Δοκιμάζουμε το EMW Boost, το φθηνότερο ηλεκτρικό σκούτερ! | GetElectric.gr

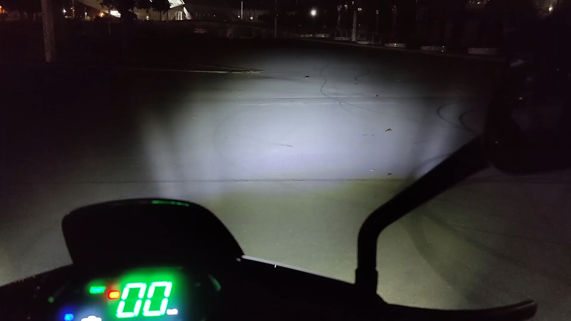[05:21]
Μπορείτε λοιπόν να μην έχετε καθόλου ανοιχτά φώτα, μπορεί να έχετε τα 2 από τα 4 και τα άλλα 2 είναι η μεγάλη σκάλα που χτυπάει πιο κεντρικά και μακριά για να βλέπετε σε μεγάλες αποστάσεις τη νύχτα.